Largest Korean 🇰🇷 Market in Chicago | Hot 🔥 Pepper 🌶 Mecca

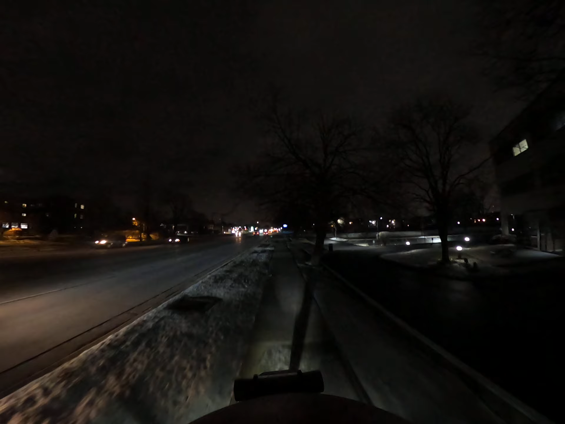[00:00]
some more icy uh sidewalk there not too bad though okay
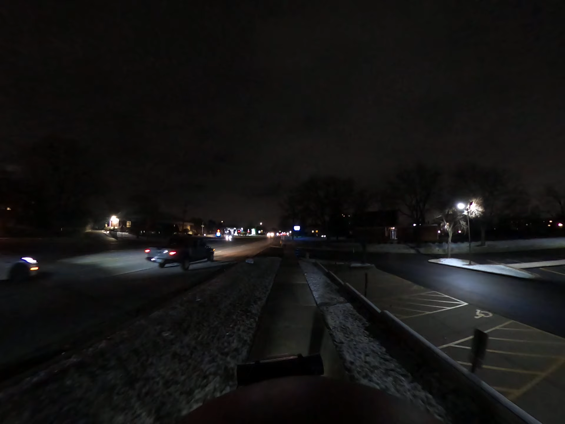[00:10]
one more minute to go guys i hope we are within range but we are out of sidewalk yeah this is like all ice here yeah i certainly am not getting on that
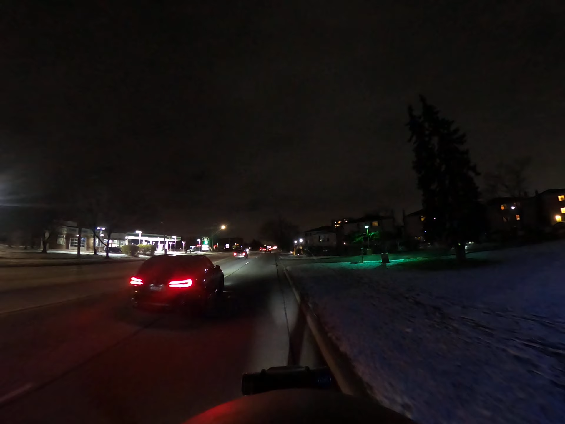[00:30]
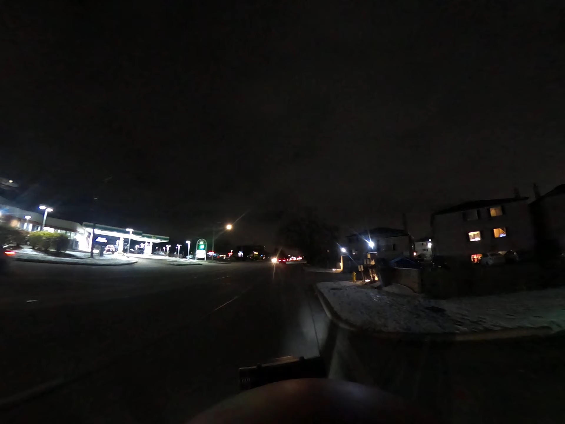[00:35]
okay now guys where we're kind of approaching right now is a pretty much um
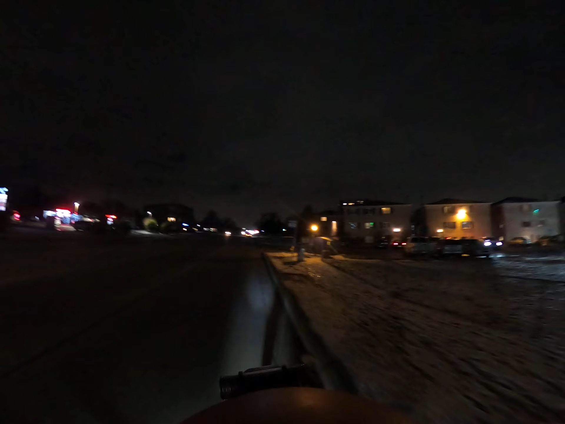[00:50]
a little bit of a korean uh community area here you know um because there are a few korean businesses on this side and then there's like a big uh korean supermarket right here which is called jungboo and if you guys recall we had we had a little bit of a korean market experience in island the height okay so let us
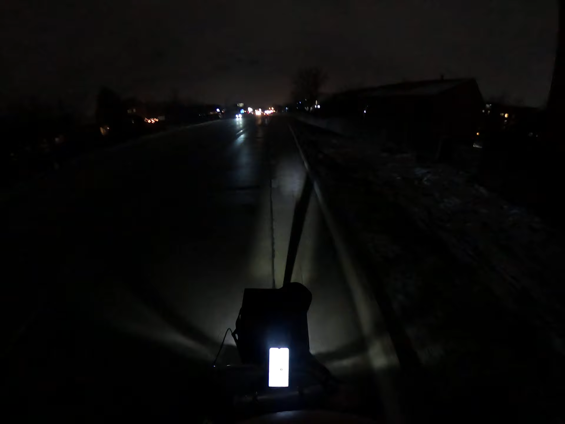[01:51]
as long as you keep as long as you keep your 100 percent um acceptance rate and the 4.6 customer rating you will be entitled to high paying order guys and yeah here okay so now we're we're it's 5 31 p.m we are officially on the clock guys but i wanted to show you
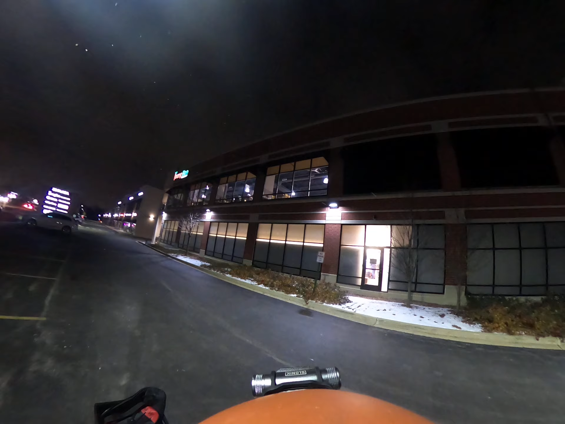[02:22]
this um right here this jungboo market this is
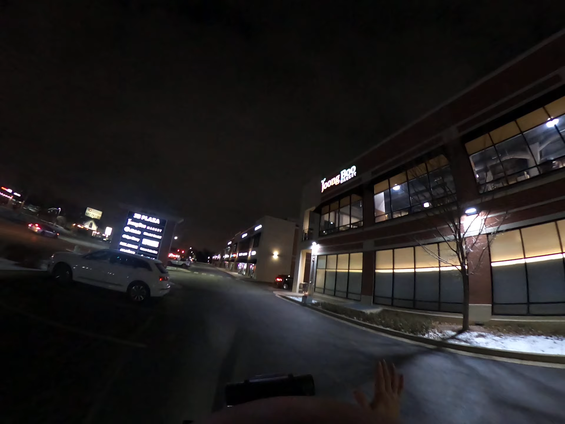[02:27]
an amazingly huge supermarket where they cook stuff
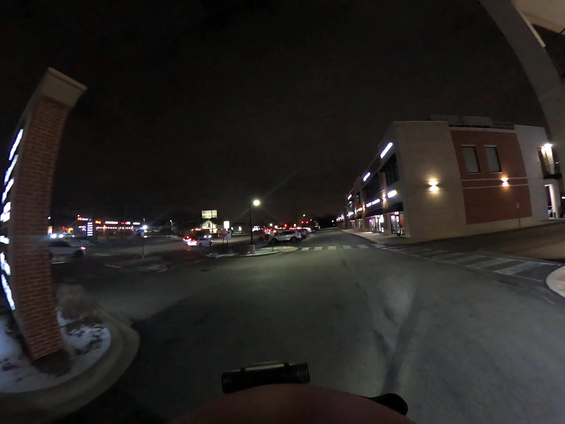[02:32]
um like fresh i could smell it from here wow um hey guys what we'll do is we'll try to go inside